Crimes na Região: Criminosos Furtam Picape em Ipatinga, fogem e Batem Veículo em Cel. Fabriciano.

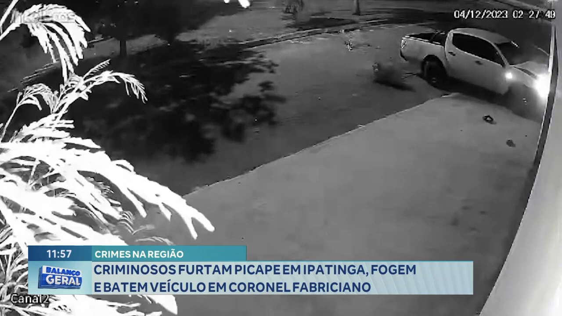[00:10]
ó, e aqui esse caminhonetão não, mano, é caro, né, ó, ó, ó, ó, bateu, saiu correndo todo mundo, ó, das quatro pessoas, apenas uma foi presa, né, o furto em Patinga, o furto foi em Patinga e a prisão aconteceu, hein, Coronel Fabriciano, é, que é bem do, ó lá, ó o estrago, meu Deus do céu,
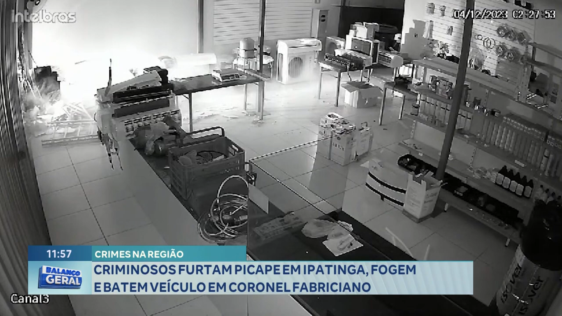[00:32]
a Gisele Ferreira tem os detalhes, ê, Gisele, rebentaram a picape e também um prédio aí, né, uma loja, boa tarde pra você.
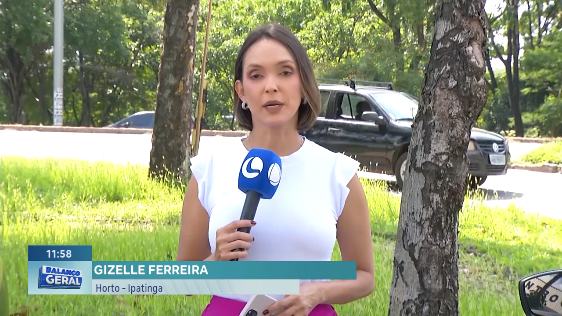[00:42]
Boa tarde pra você, Nico, boa tarde pra quem nos acompanha aqui no Balanço Geral e eu já começo chamando as imagens desta fuga, olha só, as imagens mostram o exato momento em que os
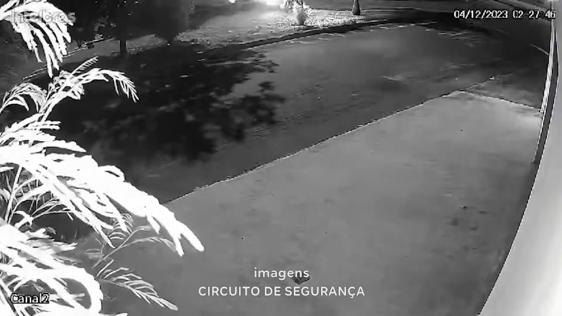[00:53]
criminosos fogem em alta velocidade e depois de perderem o controle do veículo, eles batem contra dois estabelecimentos comerciais. Depois da batida, os quatro ocupantes do carro fugiram a pé, a polícia conseguiu deter um jovem de 18 anos que acabou preso. Essa ocorrência começou aqui em Patinga,